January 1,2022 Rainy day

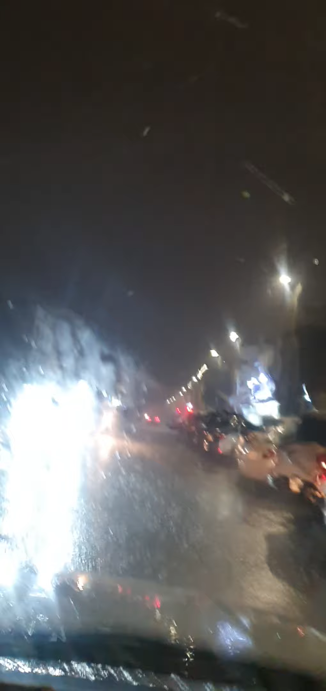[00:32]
Grabe yung ulan, mga langga, oh. Yan. So, andito tayo ngayon sa Kubar. Ayan, pauwi pa lang tayo galing gala. So, gumala pa si Inday dahil New Year. Ayan. Grabe yung ulan. Sobra as in. Ito ang tinatawag nila na heavy rain.
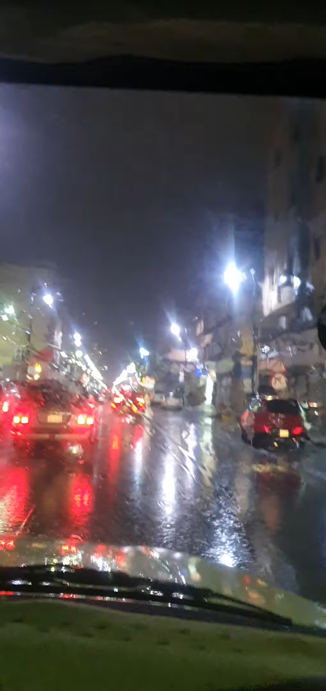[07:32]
Pero, I think mayroong mga tao sa Cornish na nagtatambay. Kahit umuulan dito, walang sila pakialam. Naliligo pa nga yung iba. Dahil syempre sa kanila, ano yung blessing. At, ayan, may naglalakad pa nga eh. Na parang walang ulan eh. O, diba?
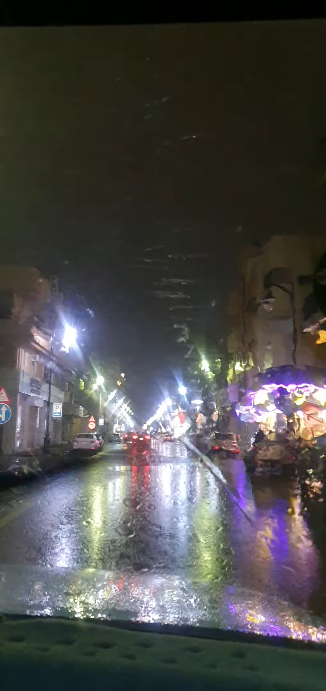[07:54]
Ganito kaganda dito sa gabi. Blessing ang ulan, blessing. Diba ang ganda? Nakakatuwa. Saya-saya. May dala rin akong payong. Bumili ako ng payong. Uso na rin kasi dito ang payong ngayon.